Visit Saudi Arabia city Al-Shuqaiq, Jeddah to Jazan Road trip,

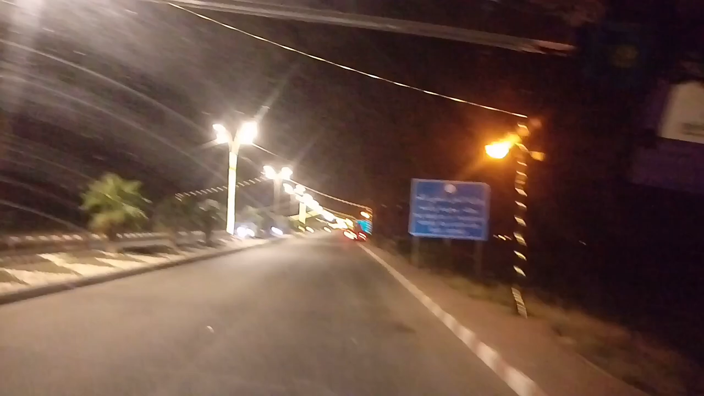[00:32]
یہ لائٹنگ دیکھیں ماشاءاللہ کتنی خوبصورت ہے آگے سٹی آگے شروع ہوگا یہاں سے صرف وہ سٹارٹ ہوا ہے اچھا فٹ پاس دونوں کے درمیان میں آپ دیکھ لیں کہ ایسی ماشاءاللہ خوبصورت قسم کی سجاوٹگی یہ پتھروں سے تو آپ لائٹنگ دیکھ لیں اوپر یہ وہ آخر تک جا رہی ہے بہت خوبصورت لائٹنگ ہے آ آگے سٹی شروع ہوتا ہے تو آپ آئیے کو سٹی بھی دیکھاتا ہوں یہ لائٹنگ آپ دیکھتے جائیں اچھا ایک کمال کی چیز یہاں پر یہ ہے کہ ابھی شہر سے پانچ کلومیٹر پہلے ہی یہ لوگ بول لگا دیتے ہیں
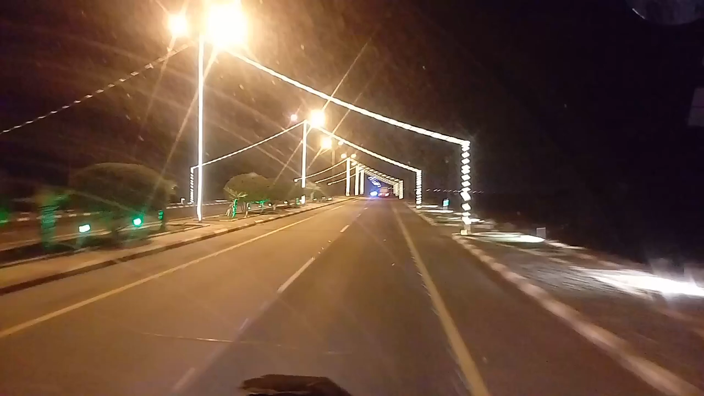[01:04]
بلدیا کے شہر کے نام لکھ دیتے ہیں شکیک بڑا کر کے خوبصورت ڈیزائن جیسے کہ میں نے آپ کو پیچھے والا دیوار دکھایا ہے یہ
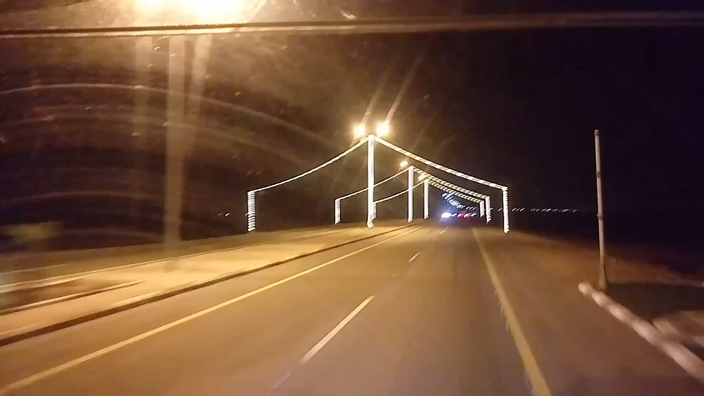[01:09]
آگے بھی لائٹنگ ایسے ہی چل رہی ہے دیکھیں آ
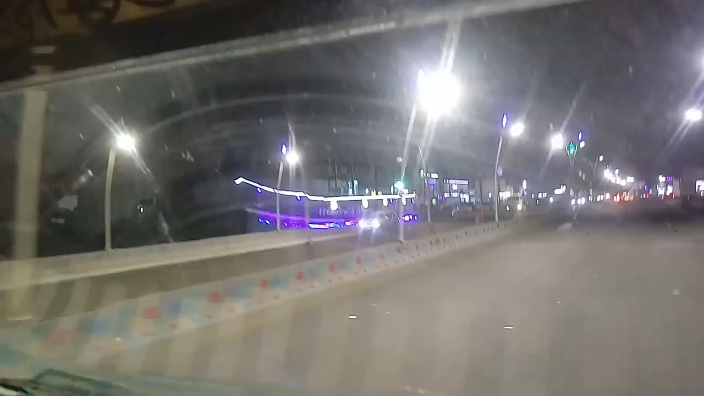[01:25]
کافی خوبصورت ہے اور لائٹنگ گرہ ہے اس پر کی ہوئی ہے کیفیٹ ایڈیا بنایا ہوا ہے آپ یہاں پر
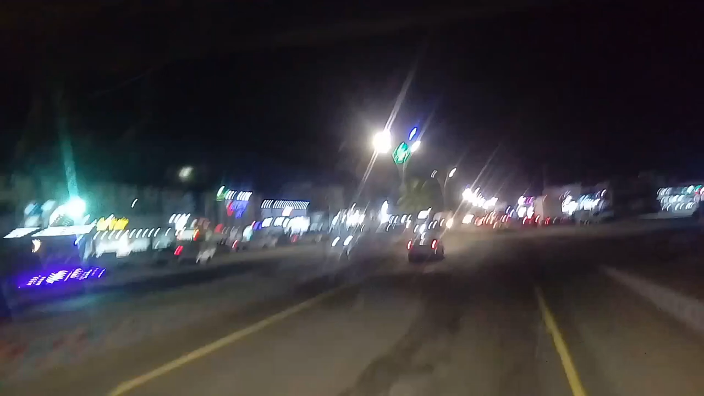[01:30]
بیکھ کر کافی بگرہ شاہی بگرہ بھی سکتے ہیں تو باقی تو آپ کا پتہ ہے جی شیشے بگرہ یعنی کہ شیشہ جو ہکا ہوتا ہے اس پر تو پبندی چل رہی ہے ابھی ورنہ اس کے کیفے بھی اکثر کھلے ہوتے ہیں اس ٹائم تو یہ
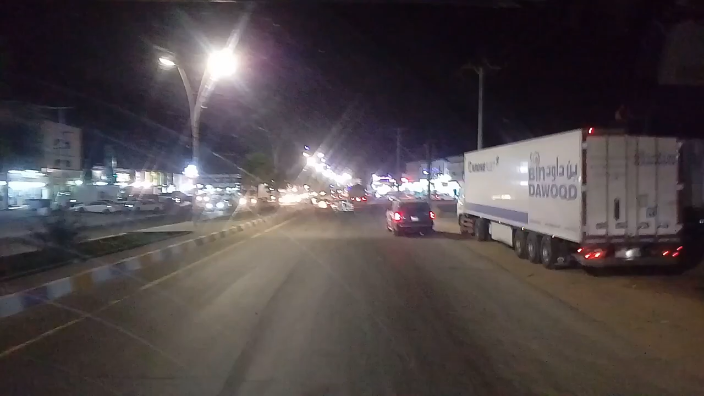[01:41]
سٹی شروع ہو گیا ادھر سے شکیک سعودی ریبے کا سٹی ہے ایک جزان کی طرف بلکل چھوٹا
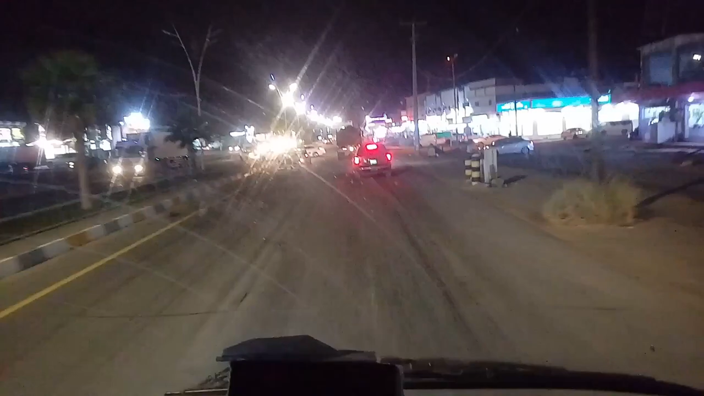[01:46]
سا شہر ہے تو جو بھائی تو جزان کا وزٹ کرتے ہیں یا اس شہر میں رہتے ہیں وہ تو جانتے ہوں گے اور باقی نہیں جو بھائی آنا چاہتے ہیں یا بعد میں اگر آپ کا ٹور ہوگا تو آپ بھائیوں کو دکھا رہا ہوں میں آگیا کہ چلتے ہیں دیکھتی ہیں کیسا سٹی آگے بھی دیکھتے ہیں جی نہیں نہیں آگے دیکھ لیں جی
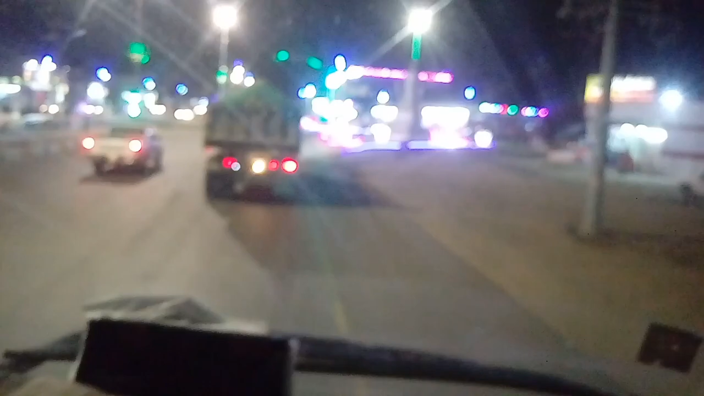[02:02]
اچھا یہ دیکھ لیں یہ ماشاءاللہ دوار ہے لائٹنگ بھی رہا ہے یہاں پر کتنی خوبصورت کی ہوئی ہے دیکھیں آپ
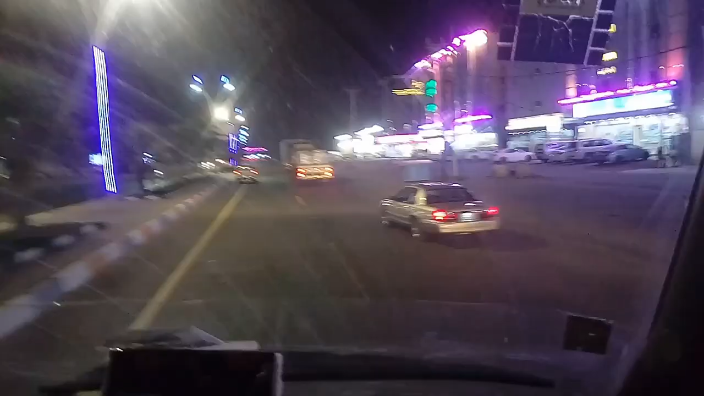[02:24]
فون پر لگا ہوئے ساری اس کے لیے تو باقی آپ سٹی ہے جی ماشاءاللہ یہاں پر آپ کو مال مل جائیں گے بڑے بڑے ریدو فروت کے لیے مارکیٹس مل جائیں گی حیفہ سنٹر ہے جی دیکھ لیں آپ تو پانچ دور ریال والی مارکیٹ ہے اور بھی بہت سے مال بگرہ ہیں اس سٹی میں چھوٹا سا شہر ہے اس شہر کے حال سے مارکیٹ بگرہ بھی میں دیکھ رہا ہوں کافی بہتر ہیں آگے بھی لائٹنگ بھی چل رہی ہے اگر آگے بھی مسجید یہ بہتر یعنی کہ اگر آگے بھی کچھ دکھانے والی چیز ہوئی تو آپ بھائیوں کو آگے بھی دکھاتا
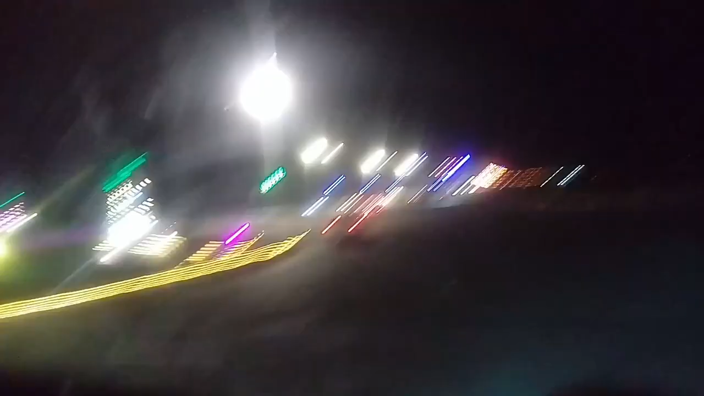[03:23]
میں آپ کو پتا ہے یہ سائیکل چوک بنایا گیا وہاں پر سائیکل کھڑا کیا گیا ہے یہاں پر پانی کی ٹوٹی لگائی گی ہے بڑی کس لیے کیونکہ یہ پانی میں سٹیز ہے یہ ان کے اردگرد پانی ہے سمندر کے اندر یہ سٹیز بڑی